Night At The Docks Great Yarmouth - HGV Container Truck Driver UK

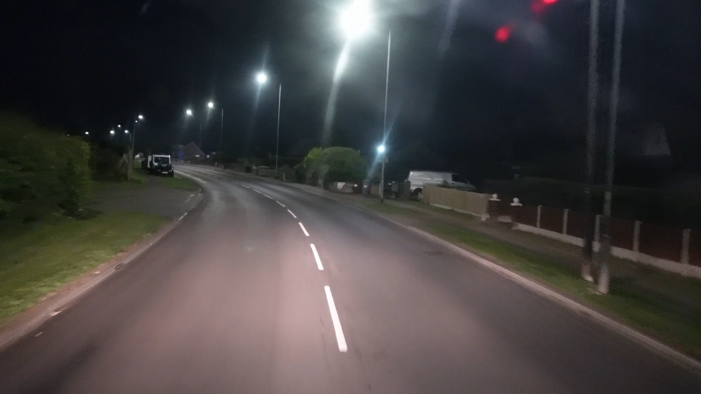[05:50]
Okay, so we're now in Bradwell. The Phoenix swimming pool. Did it burn down at one stage? That's a bit unfortunate for a swimming pool burning down, isn't it? I'll get myself comfortable. I'm struggling.
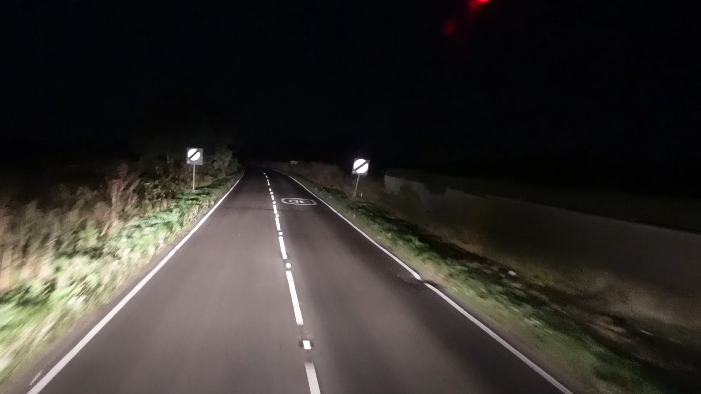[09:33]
I think it does. It's a narrow little bloody road. Shut up. Somebody coming towards me? Yep. There's not a truck, but it'll be alright. Let's see. Blink your lights, my friend. Can't see bugger all.
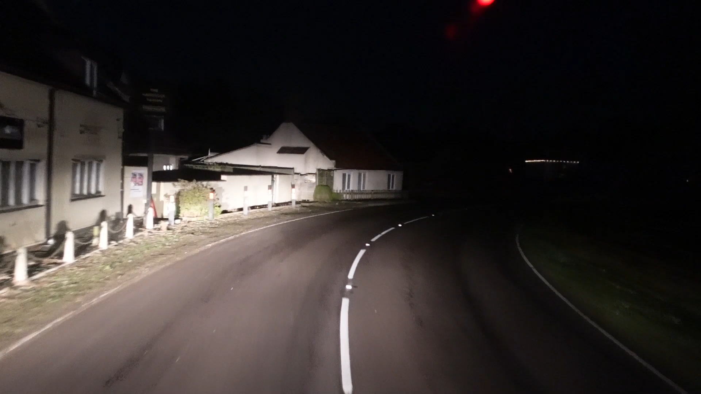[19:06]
Cute. Maybe that was a pub there on the end. Sorry.
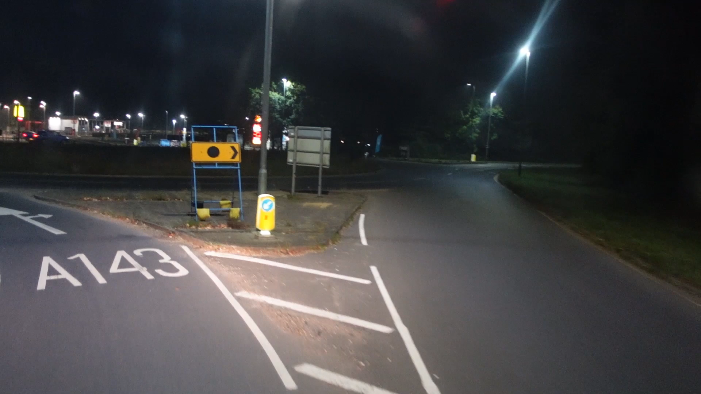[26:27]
Services, but I bet there's nowhere for a bloody truck to park.
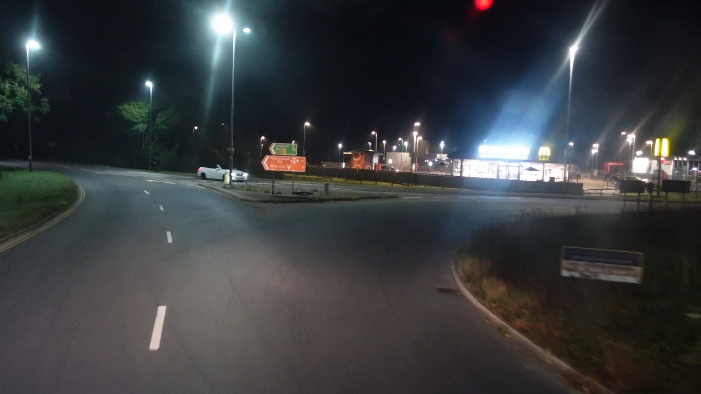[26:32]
Bungay. I thought the road, I was expecting the road to get a bit better. Well, I suppose they are a little bit.
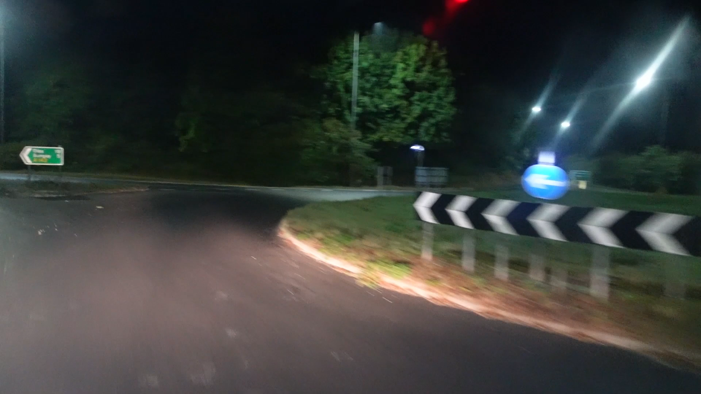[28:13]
That's the way I was going to go, follow the 143. Disadvantage to night driving is that you can't see what's going on around you.